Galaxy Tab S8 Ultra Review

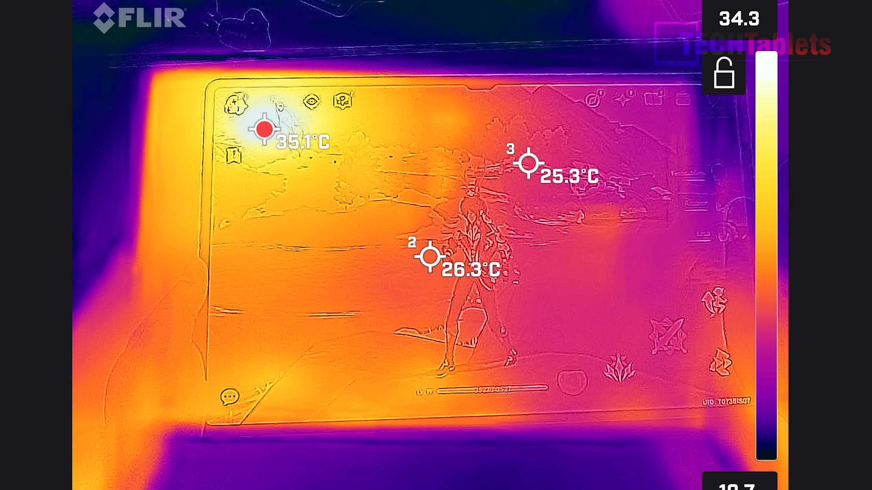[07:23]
decided to do is play it safe all right they don't want it to get too hot and